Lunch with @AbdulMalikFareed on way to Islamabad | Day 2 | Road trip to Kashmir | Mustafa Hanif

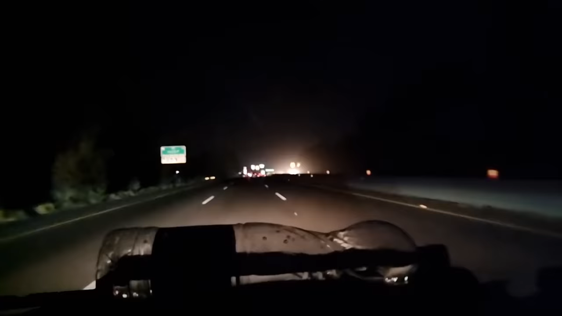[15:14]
रहे भाई, जिसका इंतजार था वो आ गया। सामने ये मैकडॉनल्ड्स और KFC के साइन देखने के लिए हम तरस गए थे, क्योंकि खाना नहीं खाया कुछ भी, सिर्फ इसके चक्कर में थे कि बस यहाँ पहुँच जाए किसी तरीके से।